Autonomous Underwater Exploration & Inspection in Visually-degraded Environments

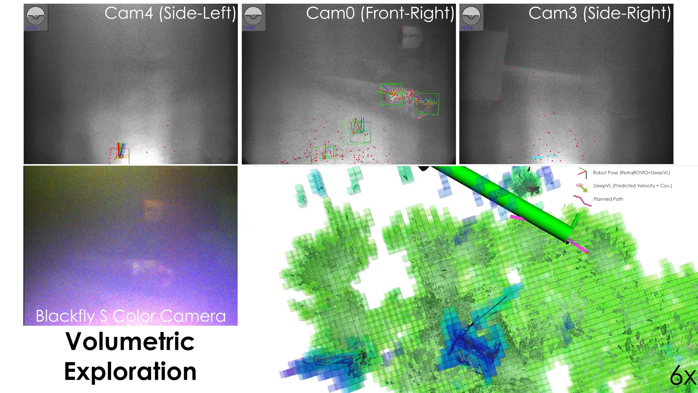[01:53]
For exploration, the robot uses a graph-based exploration path planner or GV planner to autonomously
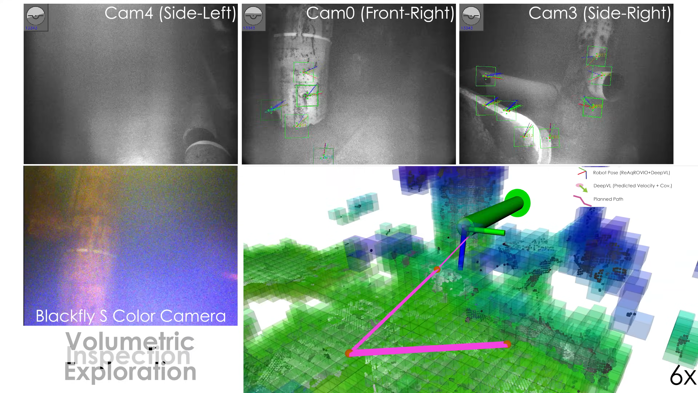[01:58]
explore the region in the unknown environment with bounds of 20 by 20 meters.
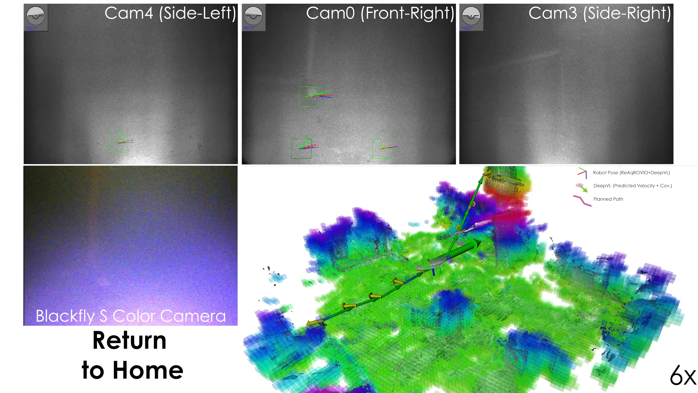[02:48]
This experiment shows the final map and the filtered point cloud, from the autonomous exploration and inspection,
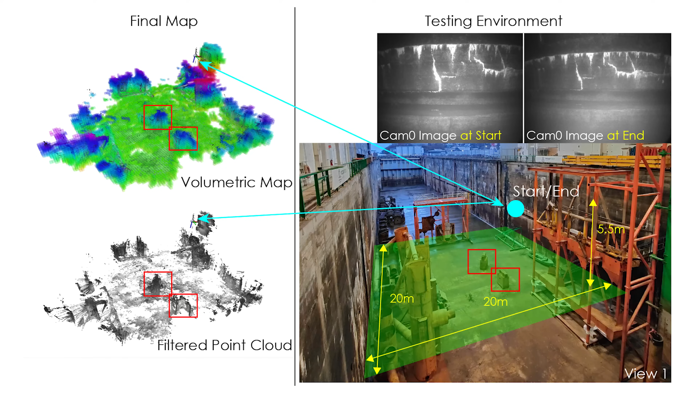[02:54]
alongside the camera view at the start and the end of the mission after homing, highlighting the resilience of the visual inertial state estimation and exploration path planning in visually degraded underwater environments.